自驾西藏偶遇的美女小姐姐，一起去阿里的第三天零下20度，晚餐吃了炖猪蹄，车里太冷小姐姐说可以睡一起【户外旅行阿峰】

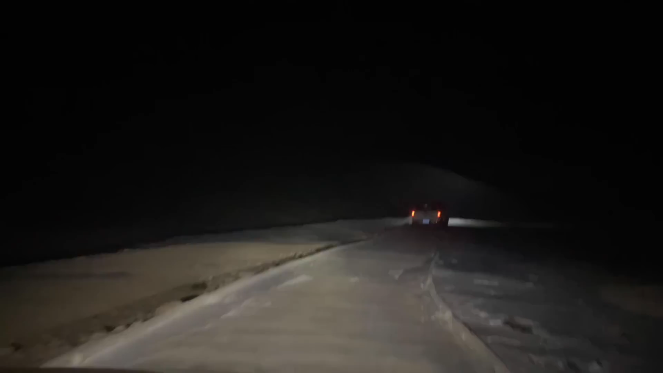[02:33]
我靠车子不受控制了车子不受控制了兄弟你能走你赶紧往前走赶紧往前走我已经不受控制了我们当前室外温度是零下15度